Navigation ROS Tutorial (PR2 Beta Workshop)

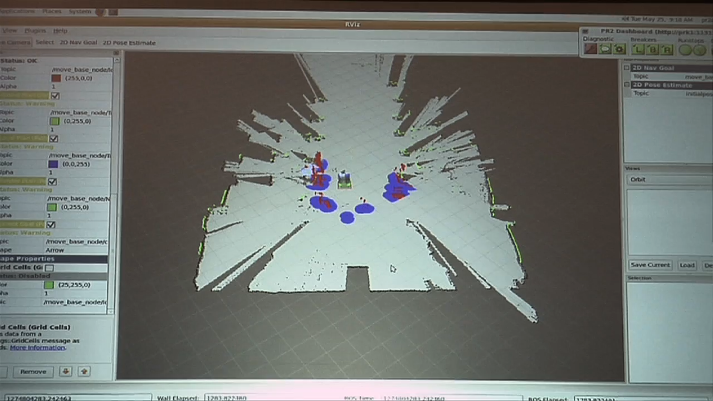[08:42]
which brings up Arvis in like a navigation, I guess, friendly configuration.
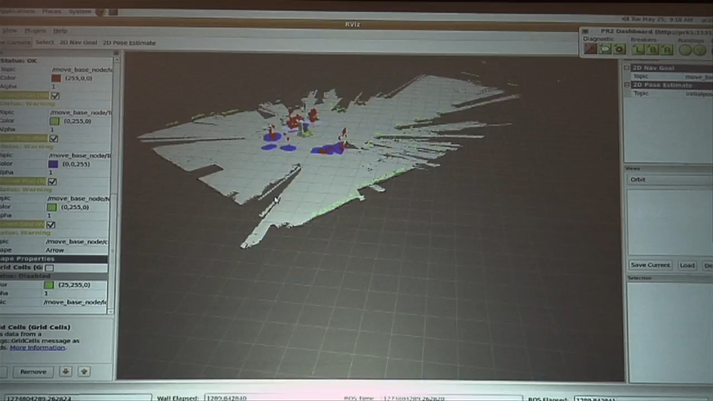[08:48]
And so what you can see is you can see the robot and kind of obstacles in front of it. And this is, I guess, kind of boring right now. So you can see me move in front of it and you can see the latency associated with the tilt laser. But what you also see is it can get my feet. But you notice how long it took me to clear out, right? So that's something to remember as well. Like if your robot is surrounded by people right now, we don't have an awesome solution to clear things out very quickly.
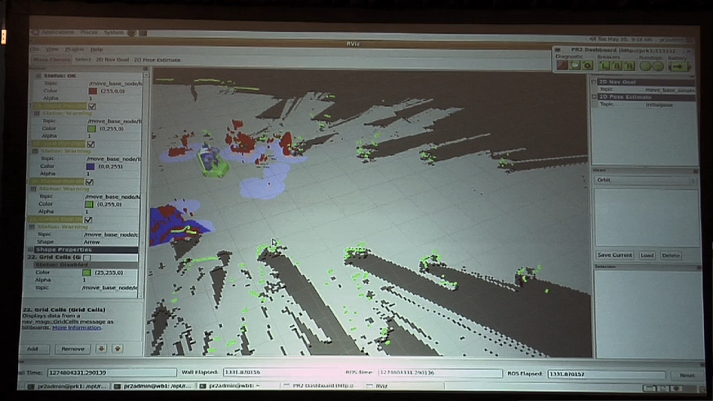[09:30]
So it'll rarely hit things, but sometimes it will appear stuck for a little bit and it can take some time to clear the obstacles out of the map. And then so the other thing I can do is I can use Arvis to say send a goal to the navigation stack.